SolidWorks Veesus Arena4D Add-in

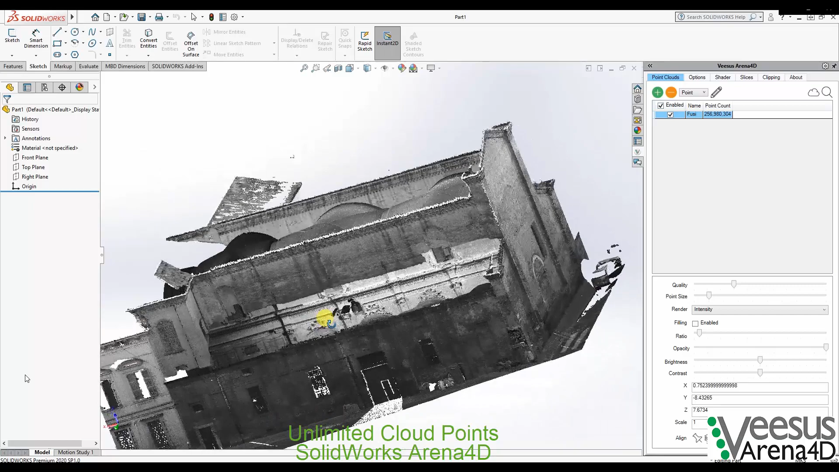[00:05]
High-speed visualization of massive point cloud data sets
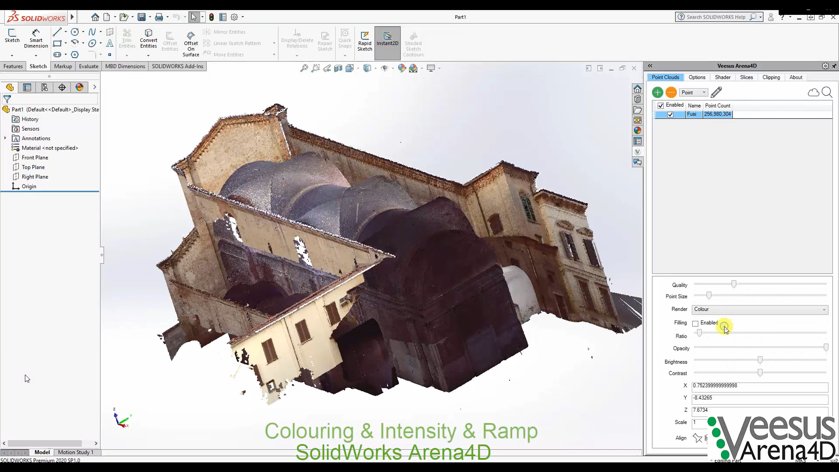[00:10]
Customizable point cloud properties And real-time lighting
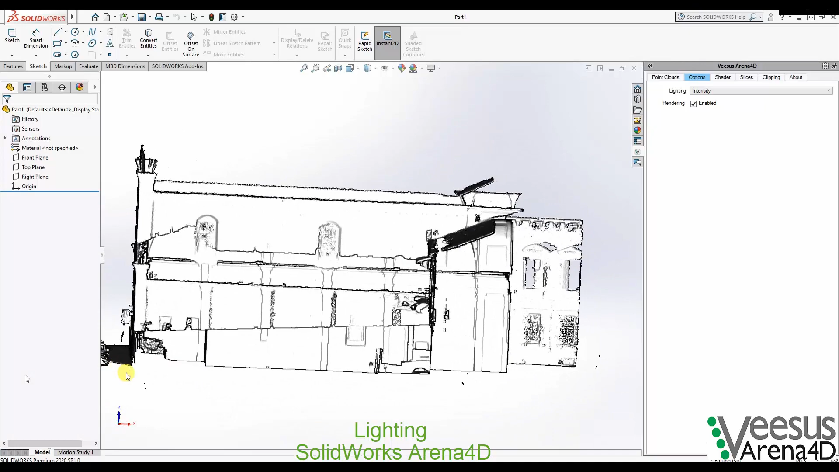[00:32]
Draw SOLIDWORKS sketch entities directly onto the point cloud in real-time With exact point precision snapping
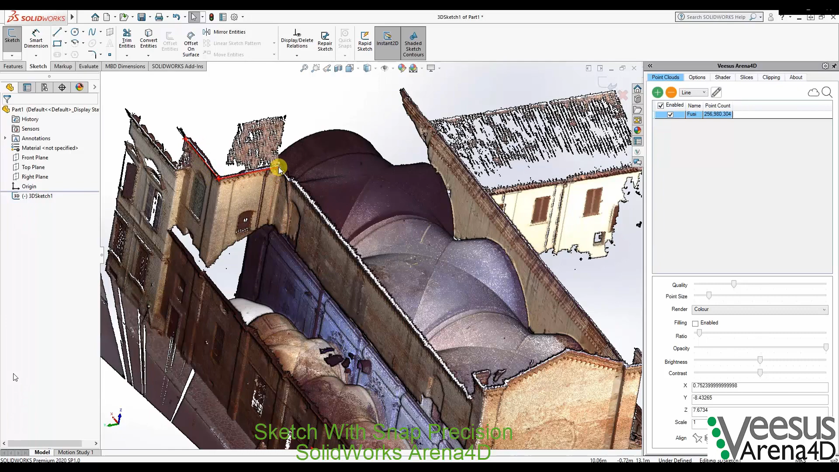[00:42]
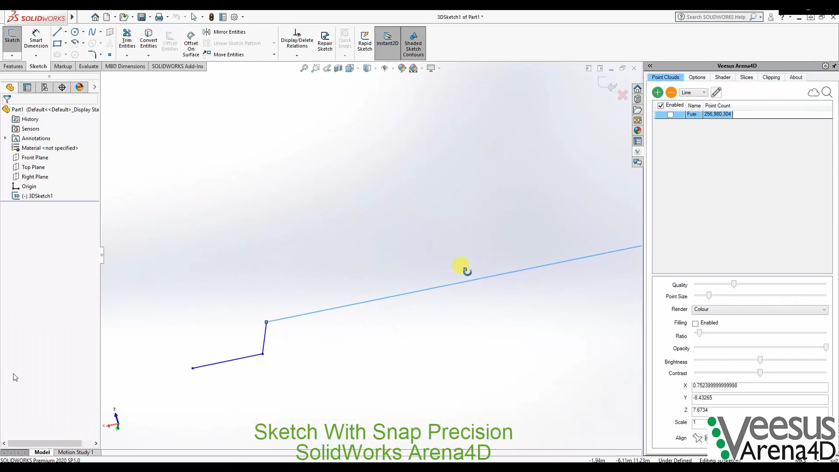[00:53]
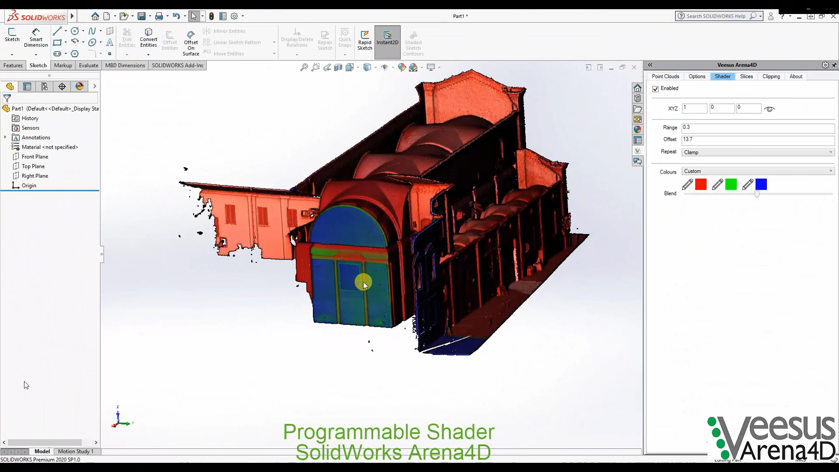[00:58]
Highlights relief and deviations quickly with the programmable shader
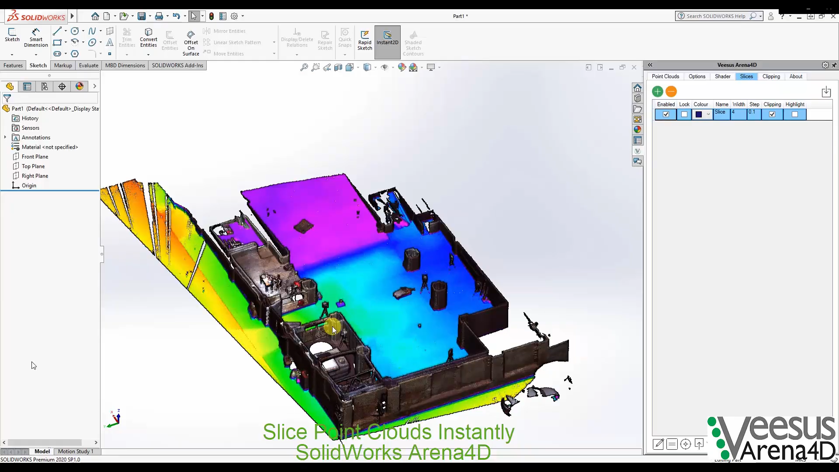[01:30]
Slice sections of point cloud data instantly To view inside hidden surfaces
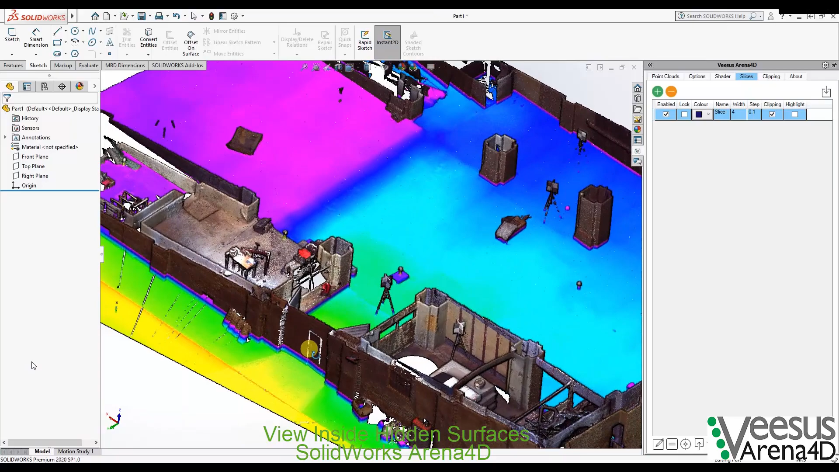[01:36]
Automatically trace around your point cloud data Using the automatic vectorization tool
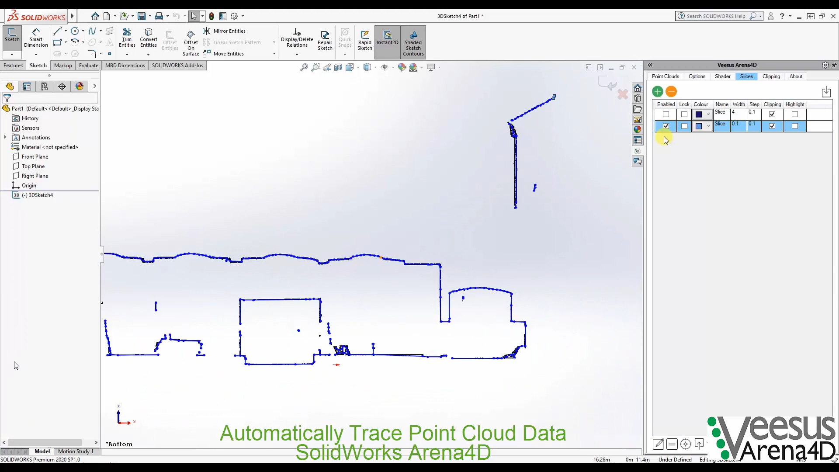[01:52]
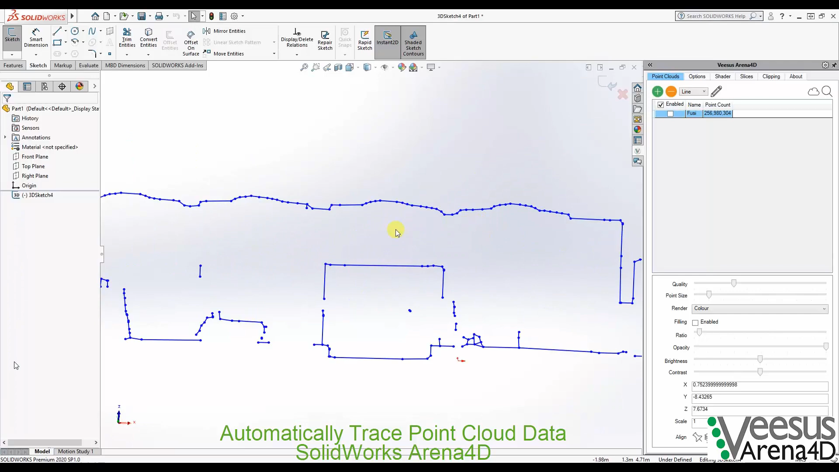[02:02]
Remove obscuring surfaces and
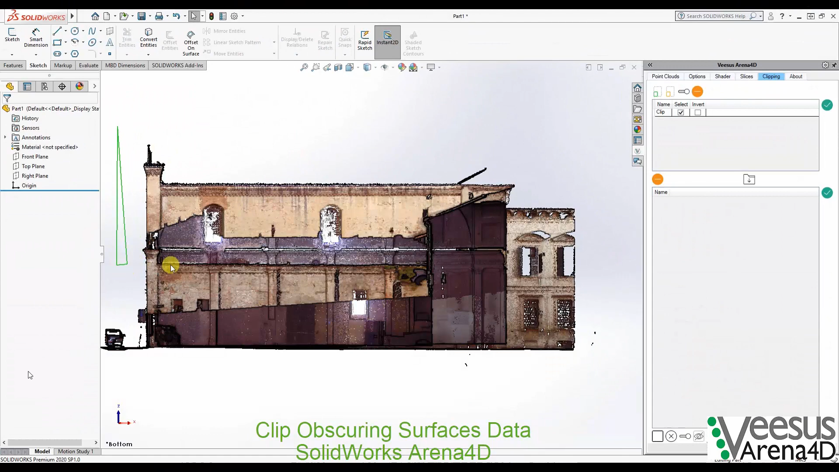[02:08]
drill down to just the data you need quickly and intuitively favorably